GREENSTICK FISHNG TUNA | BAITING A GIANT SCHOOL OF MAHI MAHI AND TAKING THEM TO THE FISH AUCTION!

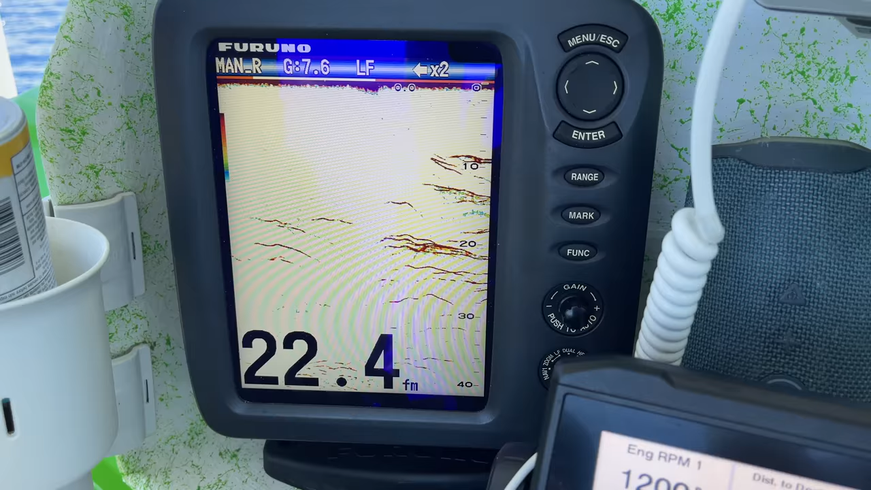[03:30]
I'm marking some good sized fish about 20 fathoms down.
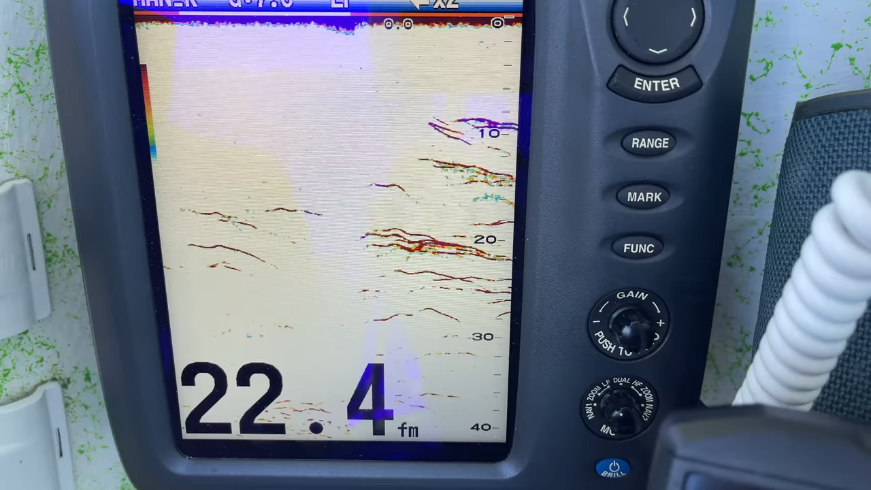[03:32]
Maybe shooting, maybe eyes, I don't know, but there's some good marks. We're clearing the eyes now, we're gonna set up and then